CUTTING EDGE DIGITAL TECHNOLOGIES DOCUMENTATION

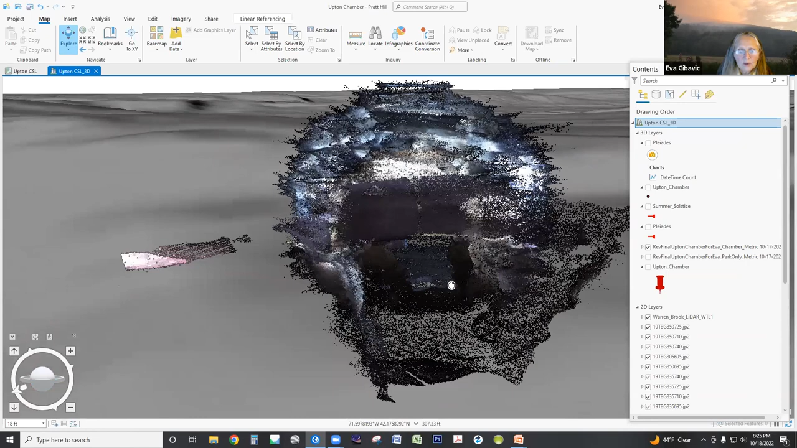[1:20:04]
but what's more interesting is when I look out. So this is, I have gone in, um, and I'm looking out at Pratt Hill. And because she's got the park lidar turned off, that tree is not in the way. Right. So this is Pratt Hill in the distance. If I put in the summer solstice line, not, um, it's not like as good as I'd like it to be.
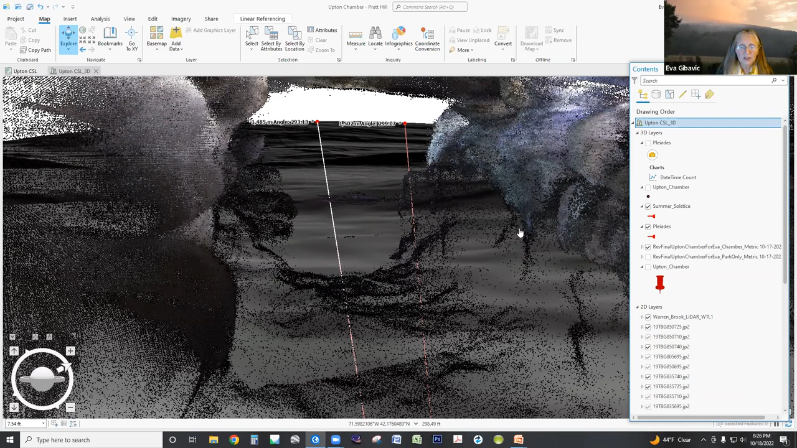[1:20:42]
Um, it's another thing that I hope they work on, um, is getting more, uh, flexibility with that. But so those are alignments.